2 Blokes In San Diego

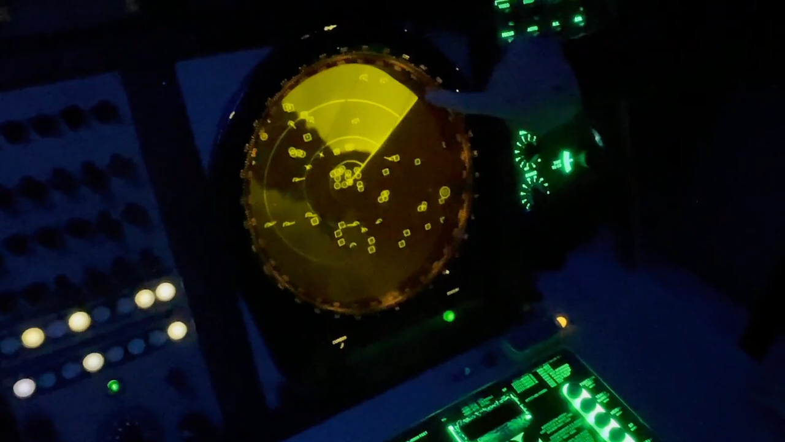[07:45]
generated by the midway this is saudi arabia all right this is
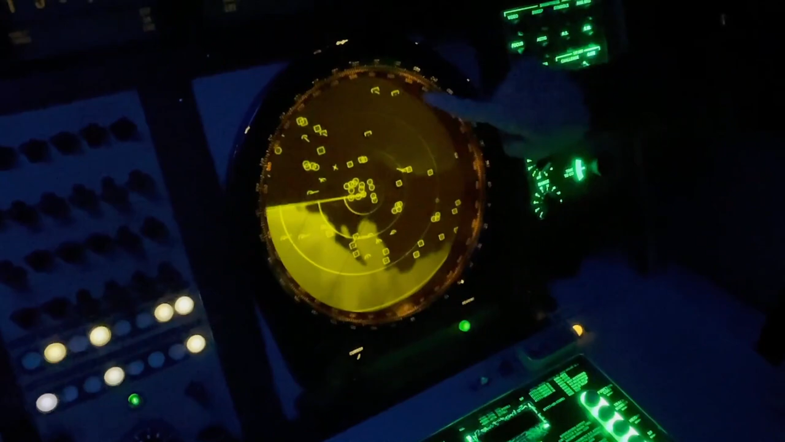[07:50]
iran all right this is qatar